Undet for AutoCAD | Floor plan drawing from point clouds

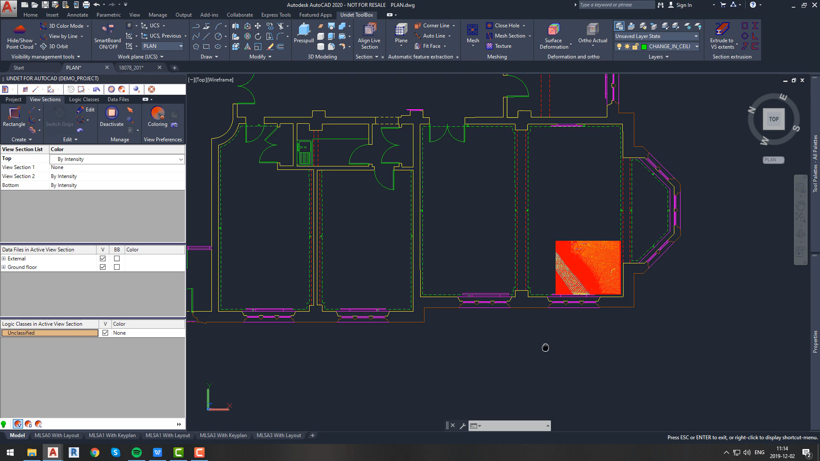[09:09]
After drawing ceiling objects in all other rooms, we can take a look to our plan before starting our last step which is annotating.
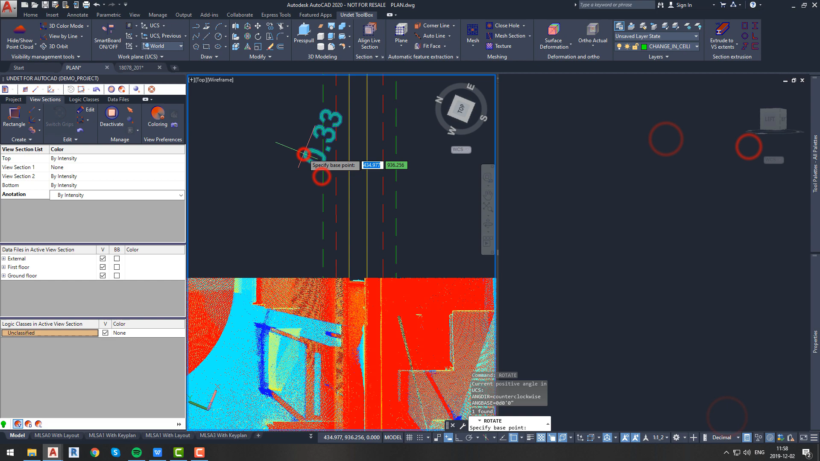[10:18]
Now we will add ceiling annotations.
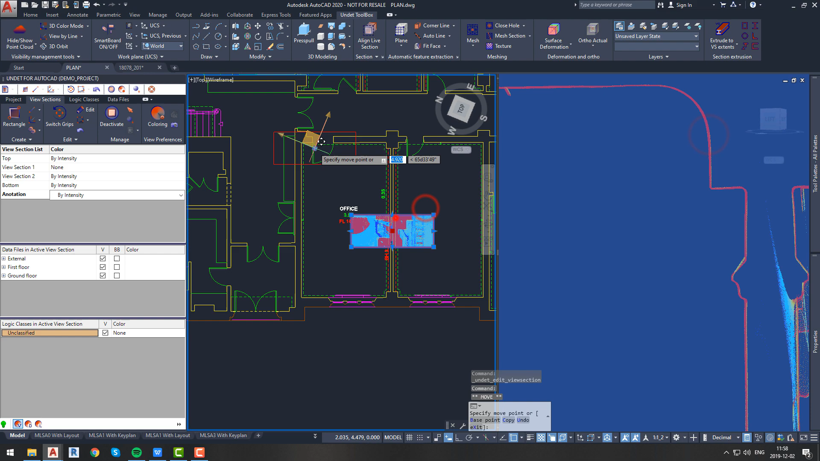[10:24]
Since we have sloping ceiling, and we have our normal ceiling height, we can add annotation and show sloped ceiling height and we will add triangle to show sloping ceiling direction.
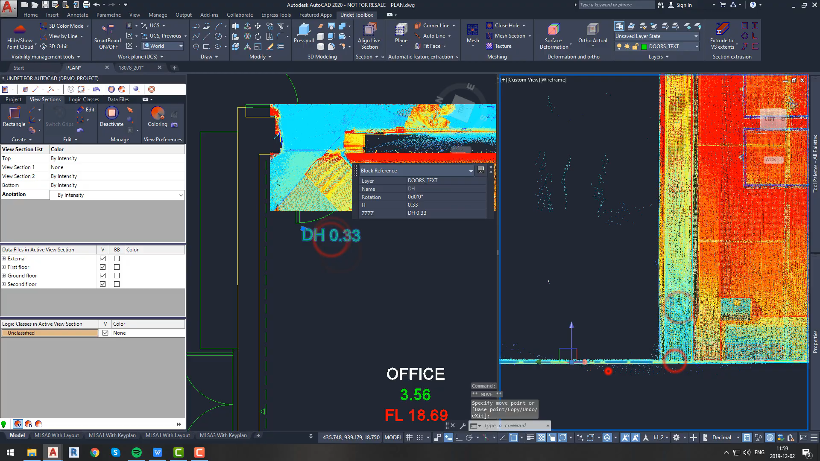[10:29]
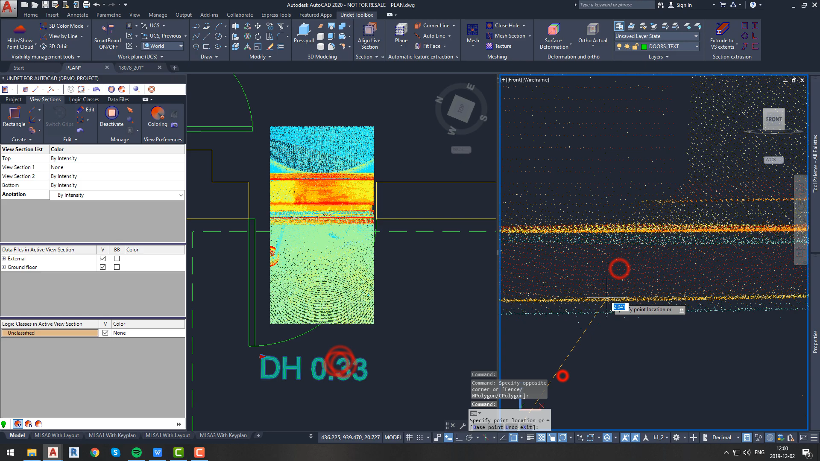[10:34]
Now let's add annotations to doors and windows.